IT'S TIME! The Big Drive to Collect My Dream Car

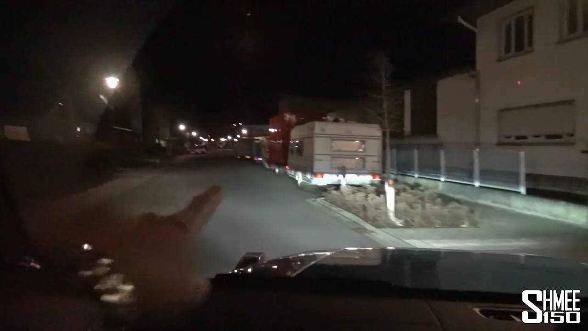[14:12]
I can see the trailer! So this is super, super, super random. In a line of kind of caravans and trailers.
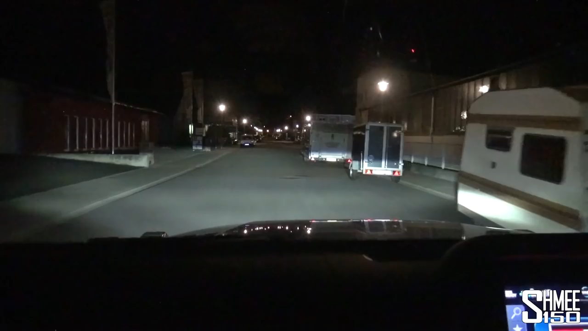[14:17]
We find a turbo transport trailer. Good to see it back again, Tony.
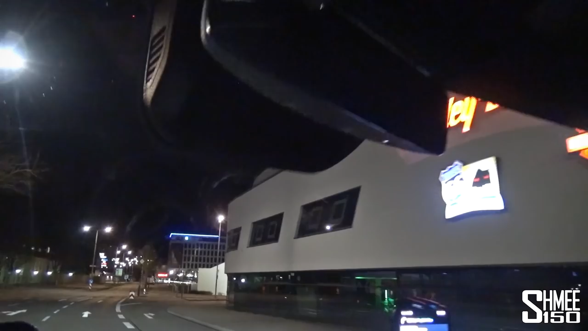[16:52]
And we go around to the right just this way. Oh, there's the Porsche dealer just up in front of us too.
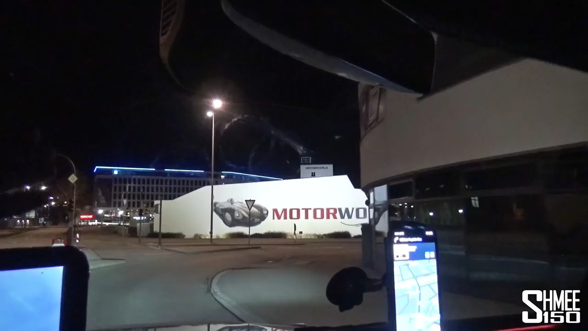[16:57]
And yes, this is the Motor World, which is a really, really cool venue. All right, inside here, there's a car in there I'm going to show you guys tomorrow morning, I think.